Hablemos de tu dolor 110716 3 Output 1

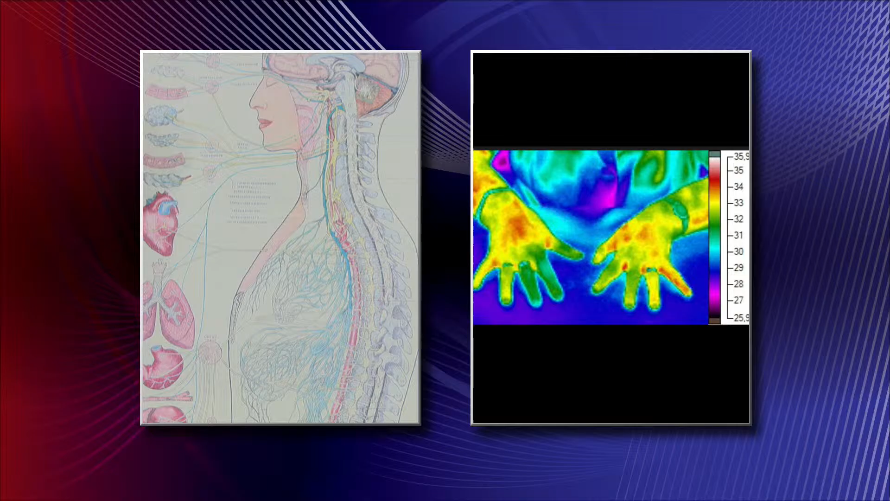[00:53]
si lo ponemos doble, esa área que está aquí, es esta área que está aquí, donde está lastimando no solamente los nervios intercostales, sino que estos ganglios que están aquí al afectarse,
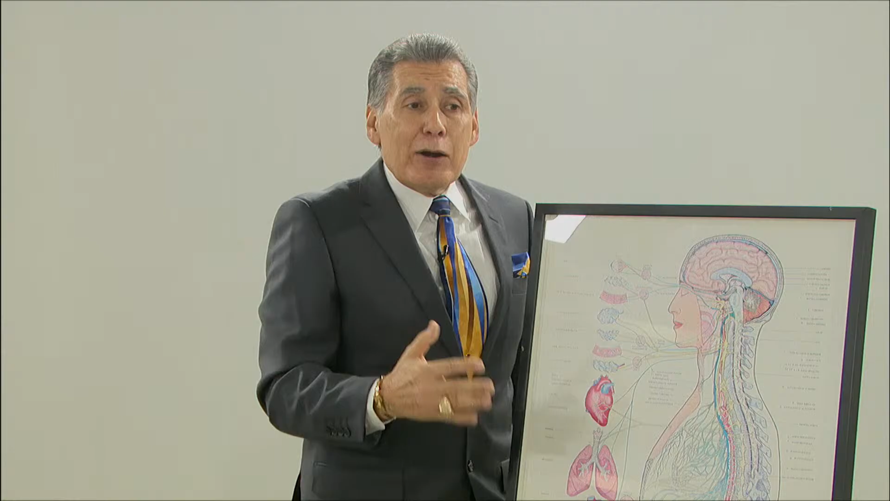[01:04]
crean esos espasmos, crea ese calentón, crea esa incapacidad funcional, porque estos ganglios son los que provocan que usted pueda elevar el brazo, que usted pueda mover las manos, que usted pueda respirar con mayor, normalmente,
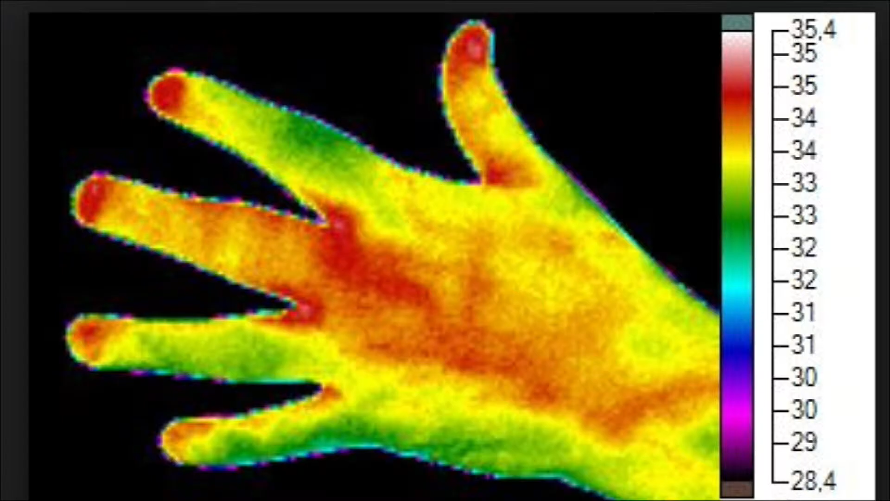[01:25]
que estos ganglios cuando se afectan pueden también desarrollar problemas de arritmias cardíacas, pero que sucede, cuando esto se afecta, y se afecta, pasamos a los brazos y a las manos, vemos como esa mano,
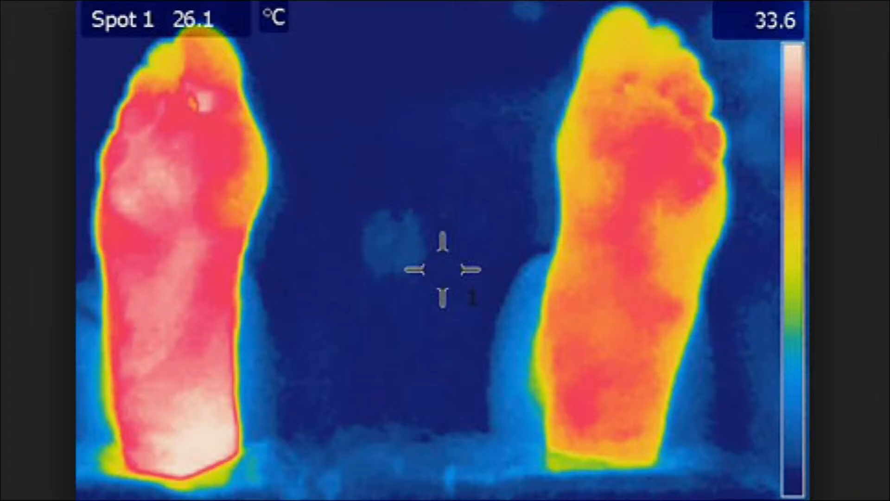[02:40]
On screen: spot 26.1°C
usted puede ver el acúmulo tan terrible que hay en esa mano, esa parte oscura, porque hay congestión eléctrica, la próxima,